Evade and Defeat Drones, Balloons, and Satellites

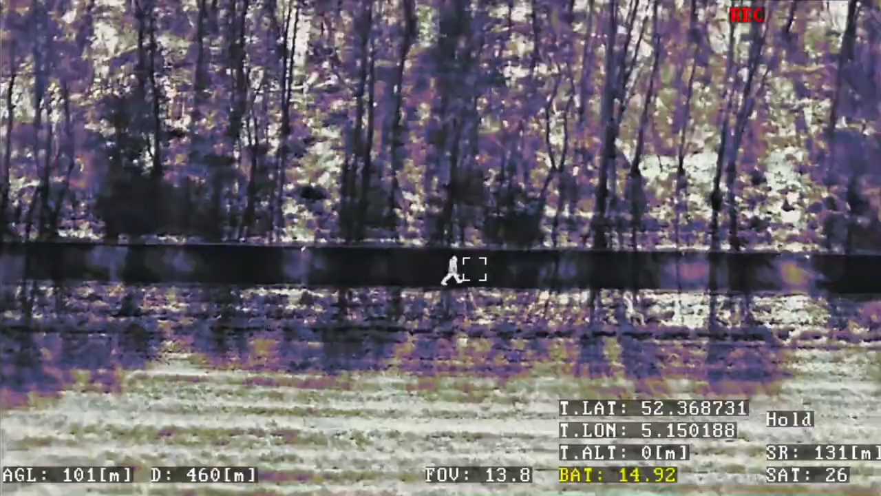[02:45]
12,000 but it also features thermal and
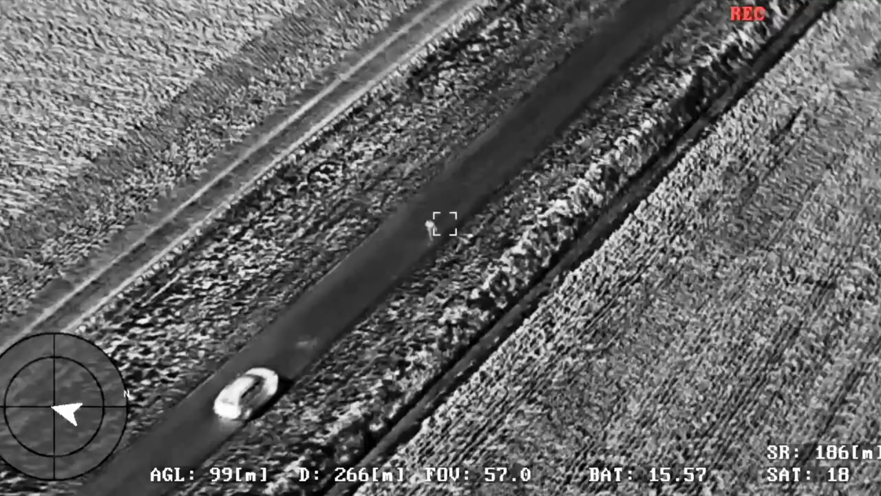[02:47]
can fly for over two hours
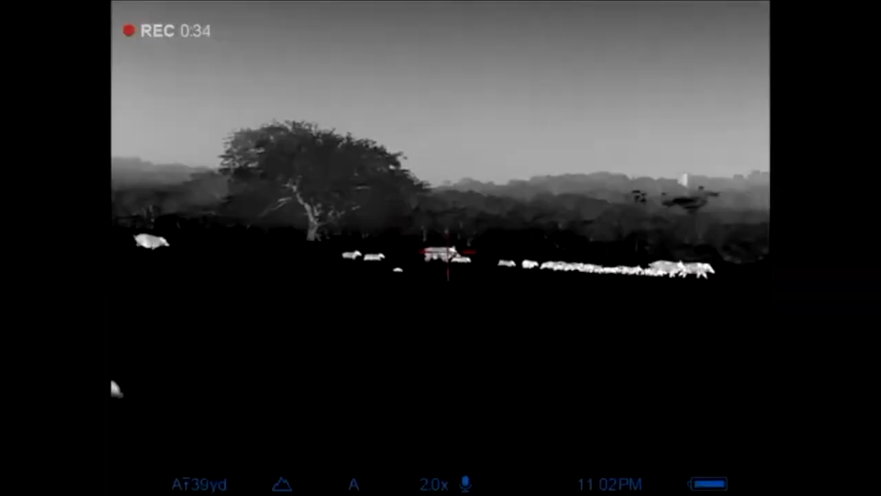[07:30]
sing at night is one thing but being able to see heat signatures
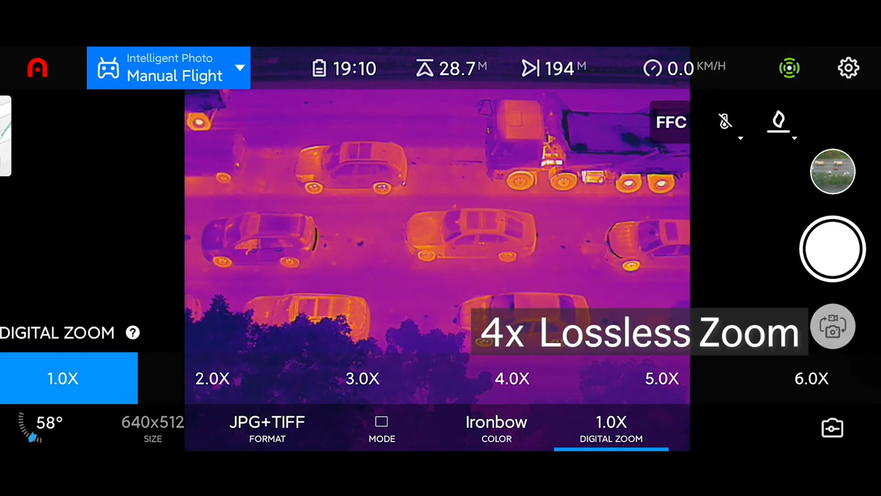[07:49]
differences in heat and do not see reflected light so they aren't affected
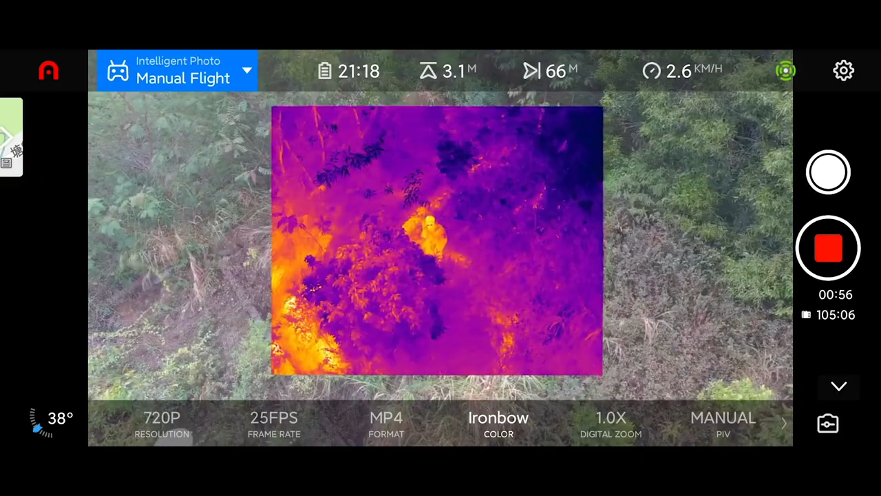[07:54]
by headlights
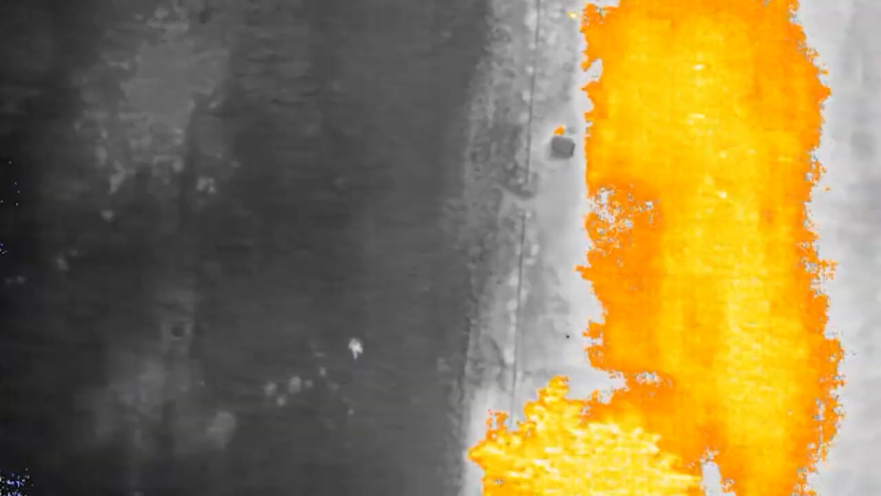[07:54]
smoke haze or dust and that sounds pretty badass and it is but thermal imaging is only
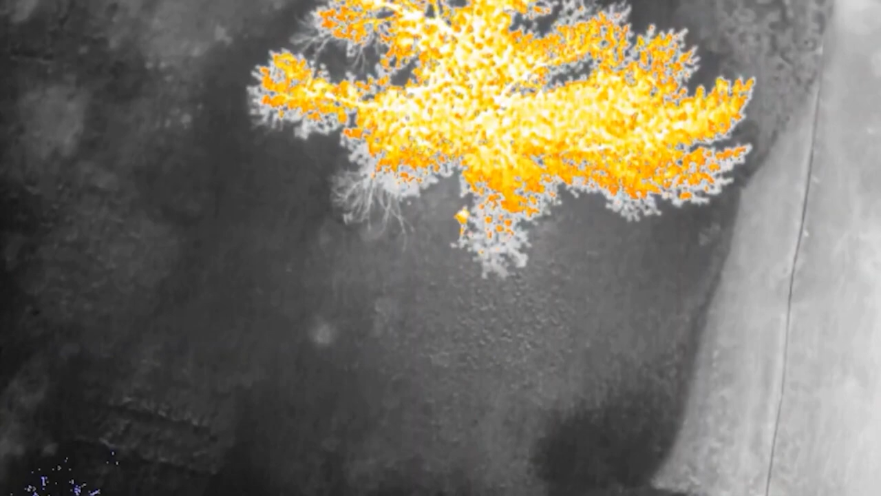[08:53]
will hide you out terrain will hide you out you know and and to help showcase this a little bit more
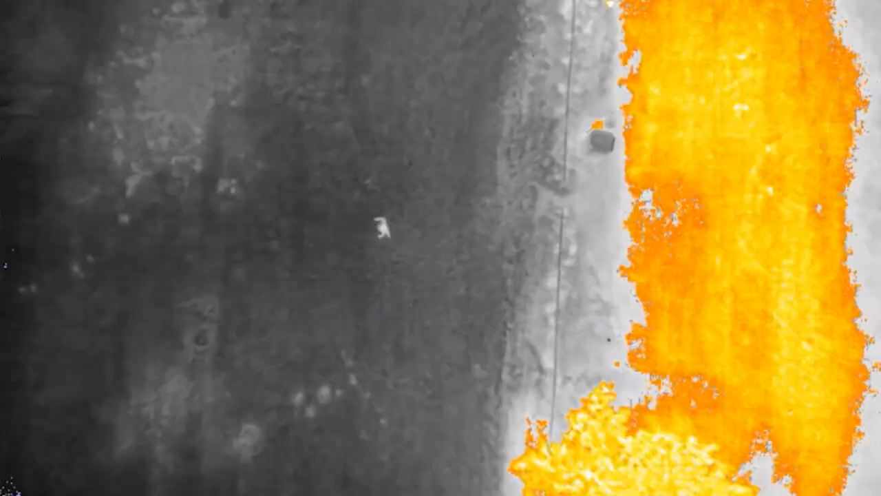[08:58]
we'll look at this next footage and you can see this guy who's ultimately
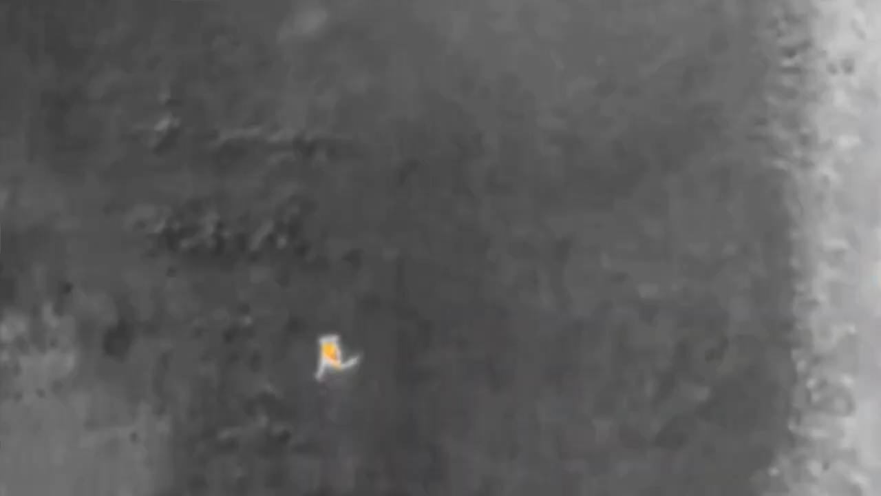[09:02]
apprehended
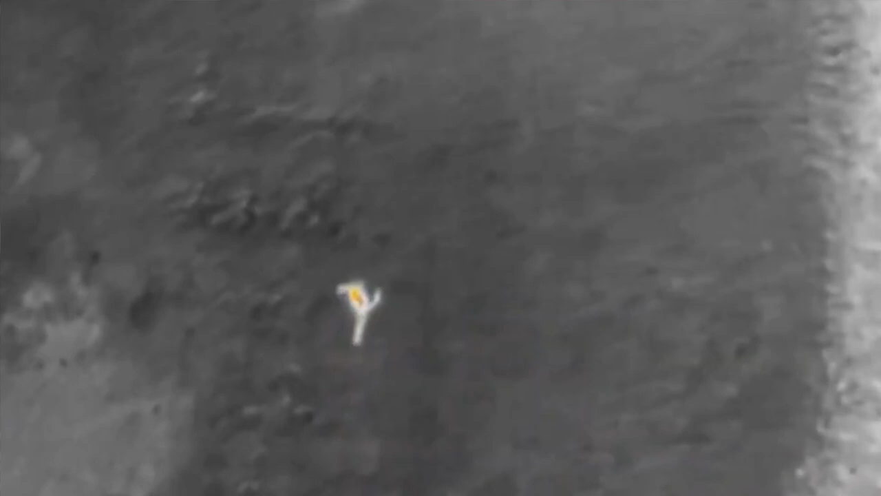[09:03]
but as he's running through the field he looks back up at the drone right the drone
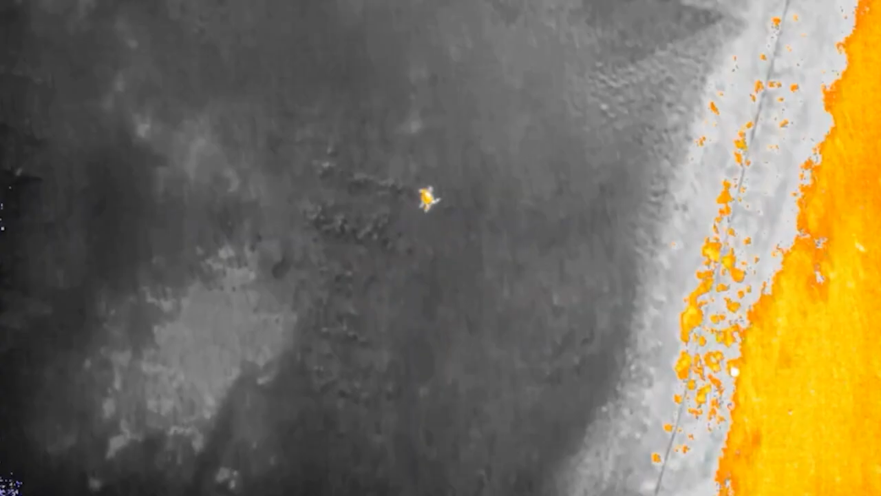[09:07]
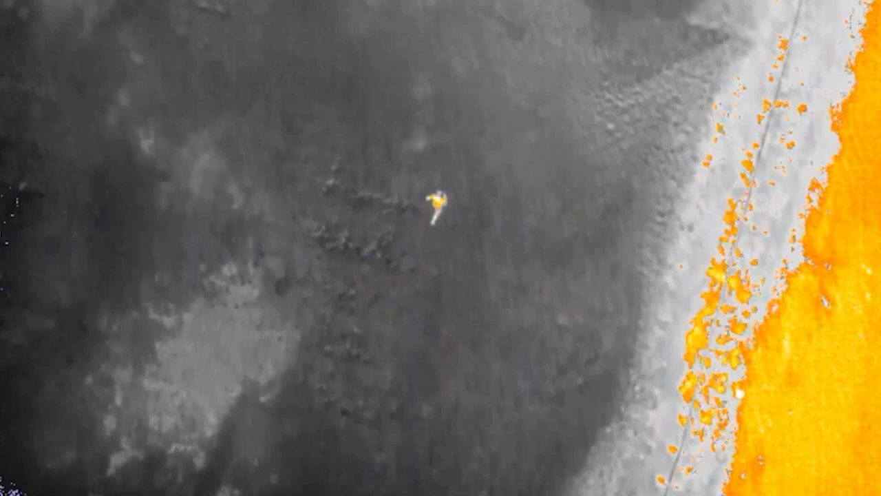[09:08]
operator had to fly the drone at a low enough altitude to have the the clarity and the detail needed to be able to see the subject